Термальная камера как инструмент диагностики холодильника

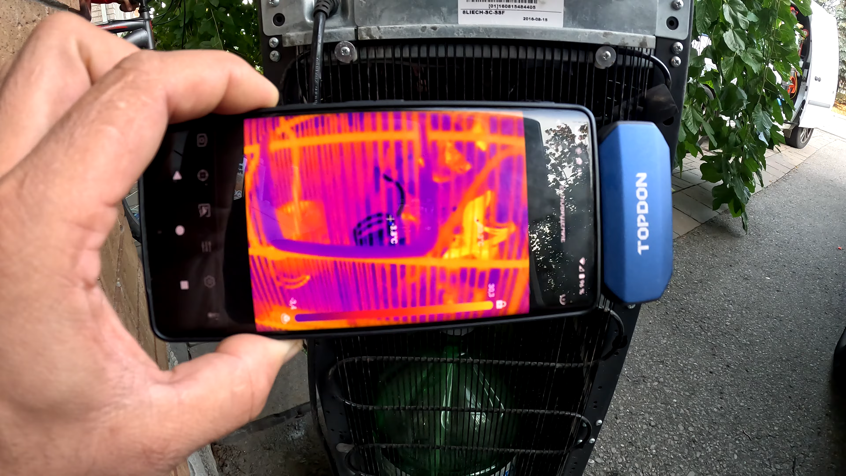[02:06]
что там минус 2, минус 3 градуса.
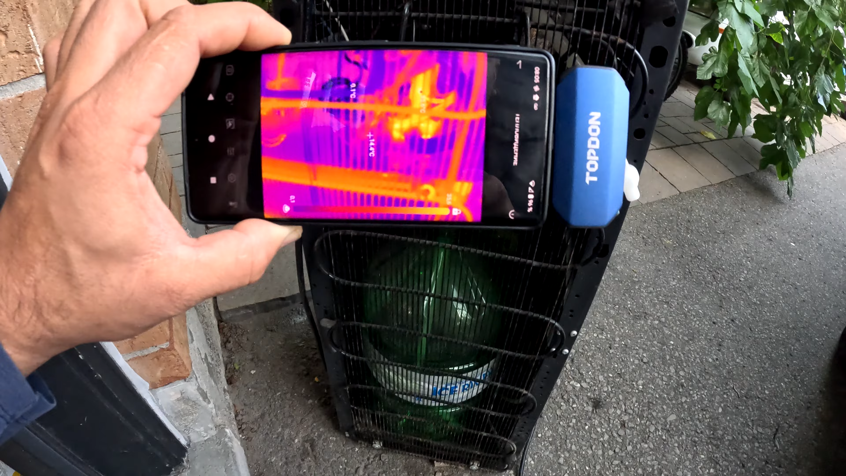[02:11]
То есть в нем есть газ, но его очень-очень-очень мало. Все, утечка.